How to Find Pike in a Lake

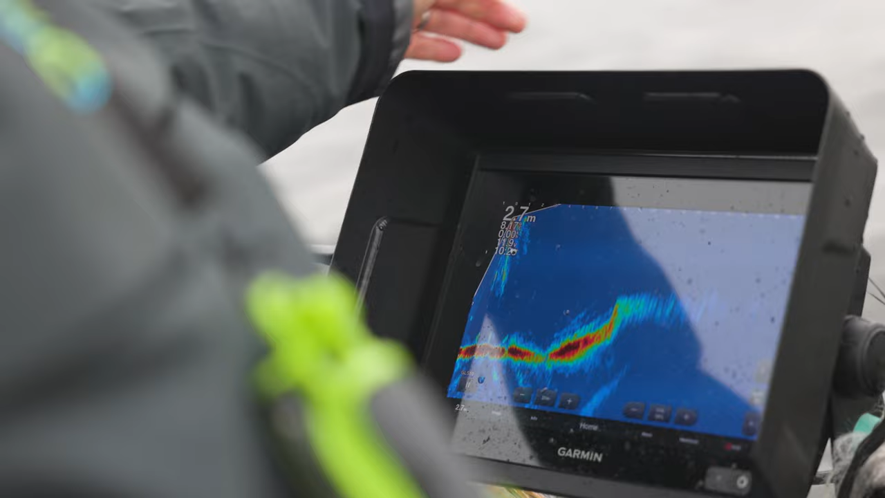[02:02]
It can be helpful because you see 20 meters wherever you point. You can see plants underwater, you can stop before and you don't have to drive over them.